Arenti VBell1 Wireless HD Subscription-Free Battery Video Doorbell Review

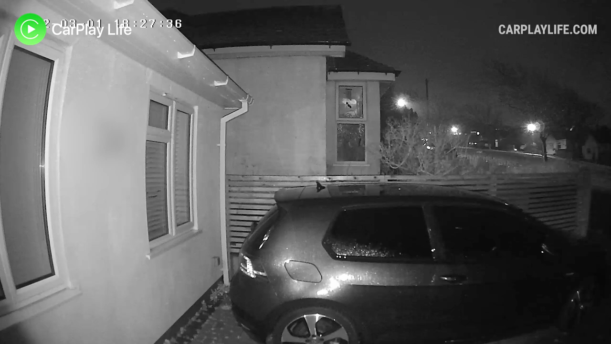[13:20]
with very little distortion the audio capture wasn't the best i've heard and it mirrors the more lower end quality of security cameras that i've